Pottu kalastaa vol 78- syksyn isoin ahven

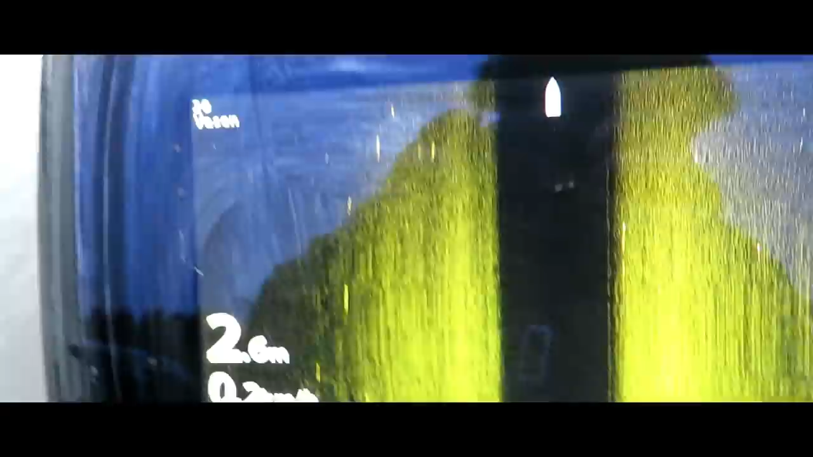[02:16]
Tuossa näkyy selviä Tuossa on Ahvenia
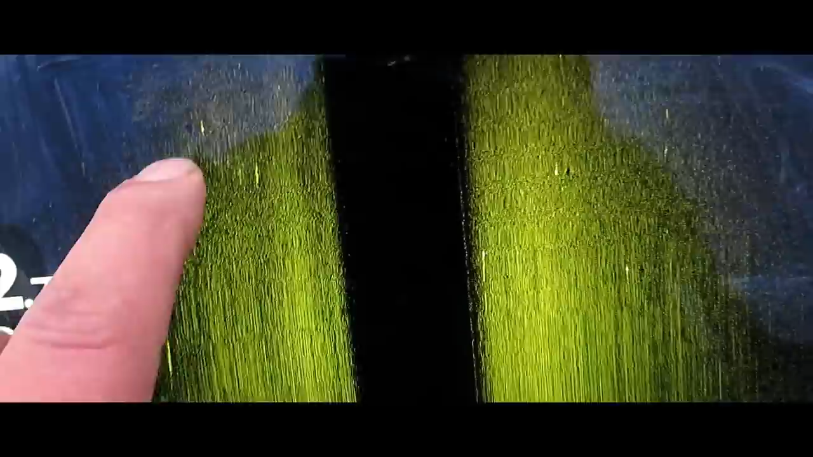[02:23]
Just tuota sammoa koko luokkoa Voi olla ihan hyvän kokoisia Ne näkyy Nyt tämä vene Kun
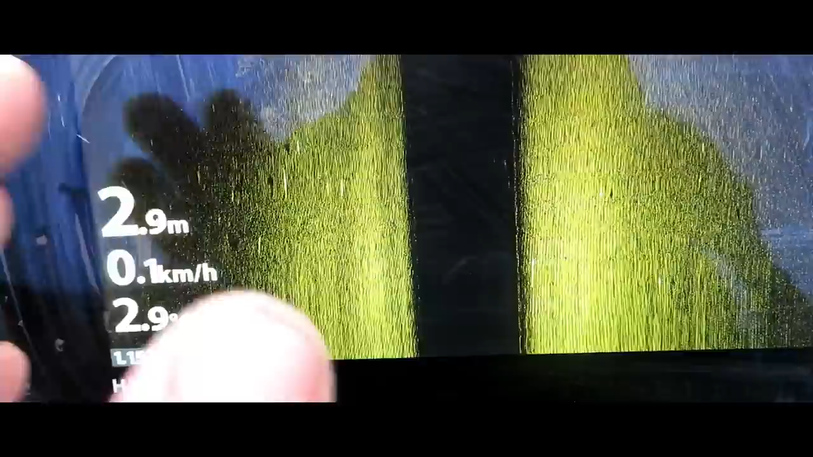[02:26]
On screen: depth 2.9 m, speed 0.1 km/h
on paikalla se liikkuu pikkuisen Tuossa näkyy niitä Elikkä tuossa suunnassa